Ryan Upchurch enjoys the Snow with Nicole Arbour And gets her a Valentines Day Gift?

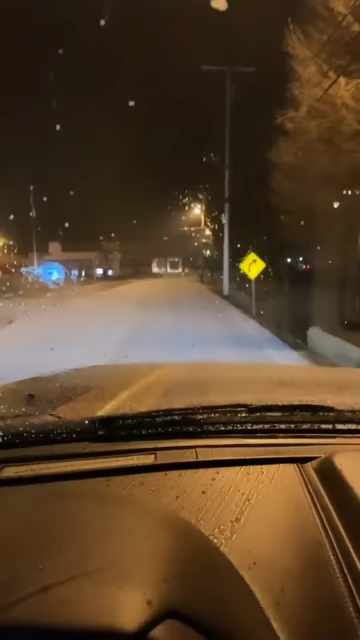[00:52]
This is legit a sheet of ice. So if you think you're finna get out here and be like, yeah, dude, let's go do some donuts. No. Parking lot. Don't be driving through Maine or nothing. Because it's legit all ice.
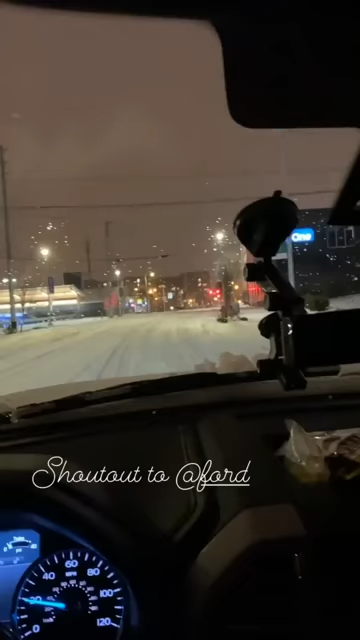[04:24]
Street. Then take a slight right turn onto 4th Avenue South. Whoever designed the Ford Platinum, you're a beast. This thing is like a tank. I ain't sliding nowhere, it's riding like a Cadillac.
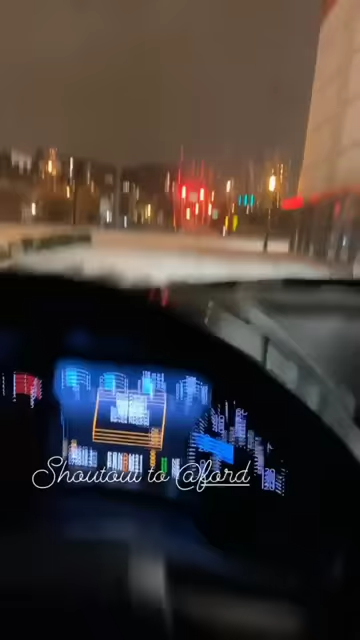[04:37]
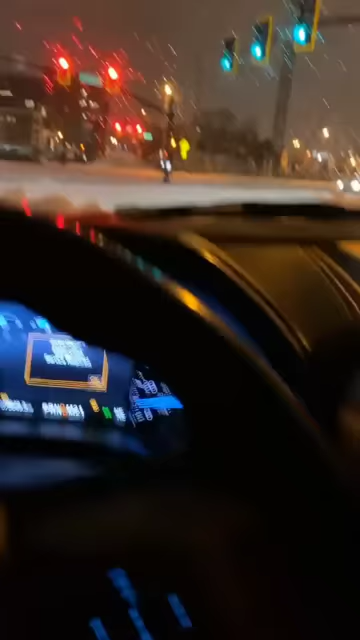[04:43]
Look, instant stop on nothing but ice. This thing's amazing.